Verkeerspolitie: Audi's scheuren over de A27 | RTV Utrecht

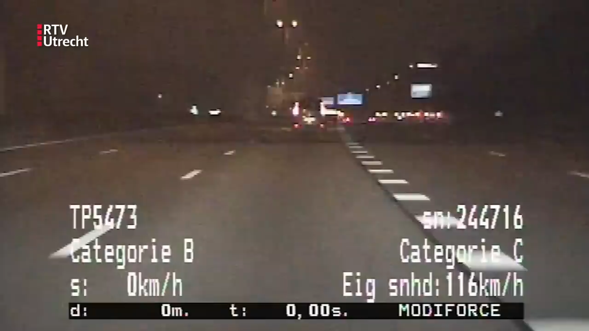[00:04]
De verkeerspolitie rijdt op de A27 bij Utrecht richting het noorden. Oeh, er komt een invordering aan. Een auto komt hard aanrijden en haalt de politie in. Het gaat om een Audi S3 met ruim 300 pk. Je mag hier maximaal 100, maar dat vindt de bestuurder blijkbaar veel te langzaam. De snelheidsmeting loopt. Ja, snelheid is 145 ongeveer. In de 100, Audi S3, oude model.
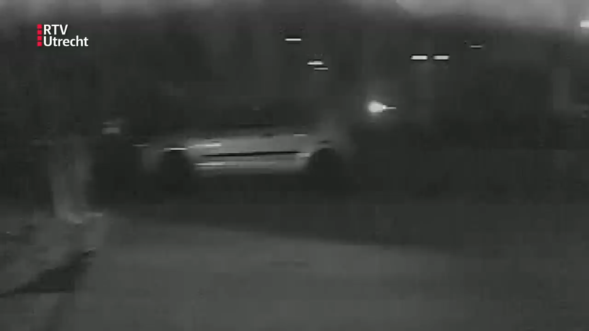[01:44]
De politie voordert het rijbewijs van de beginnend bestuurder in. De S3 wordt verderop door de collega aan de kant gezet in Maren.